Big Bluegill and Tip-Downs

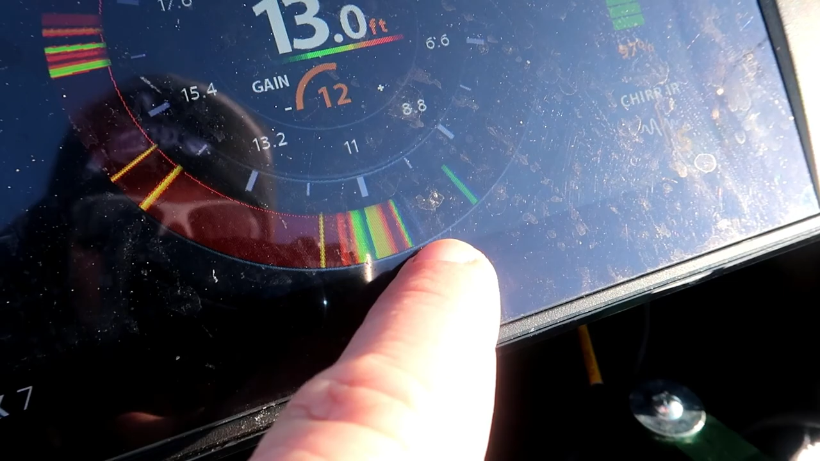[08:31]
On screen: depth 13.0 ft
That is my minnow. And that is a big fish sitting right underneath me here.
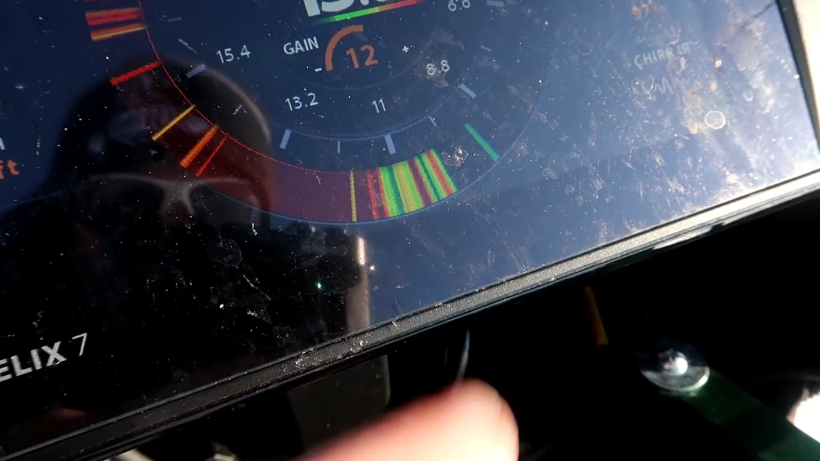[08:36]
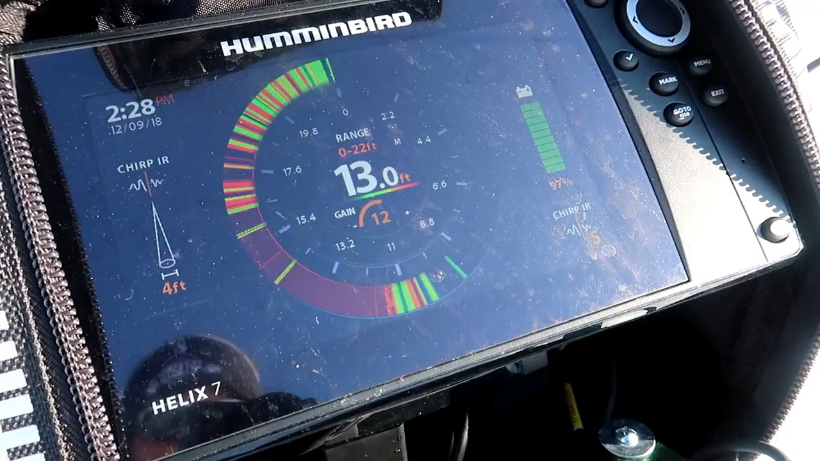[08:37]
On screen: depth 13.0 ft
So I'm actually just going to move this a bit, see if I can't maybe entice him.
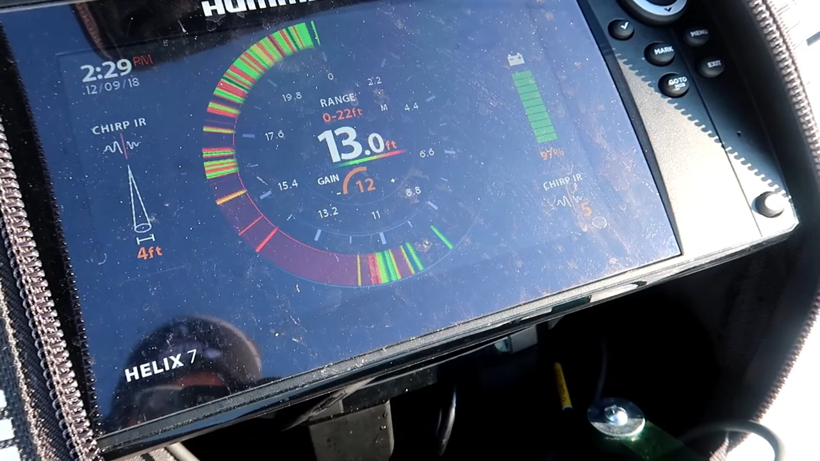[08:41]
On screen: depth 13.0 ft
That's a good big mark. Definitely a pike or a bass. Let's see if it hits.